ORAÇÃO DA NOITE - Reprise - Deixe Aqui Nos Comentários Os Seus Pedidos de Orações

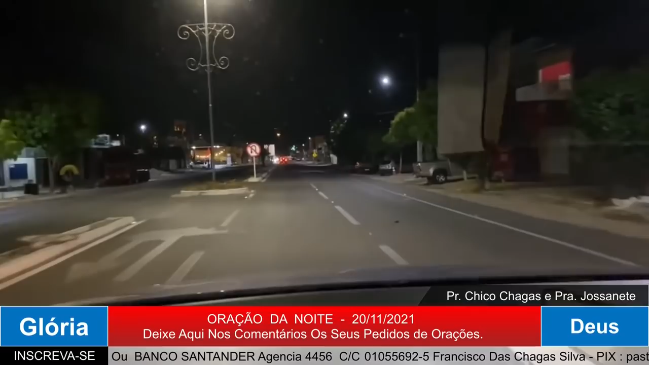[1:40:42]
estou aqui na avenida da sede da Pão da Vida. Essa é uma avenida dupla que dá acesso à estação rodoviária, ao aeroporto, e há mais uma dezena de bairros. São muitos bairros que tem aqui, no sentido contrário do que eu venho. E eu estou aqui para mostrar para vocês a glória de Deus. Estou aqui com a minha neguinha. A paz do Senhor, povo de Deus.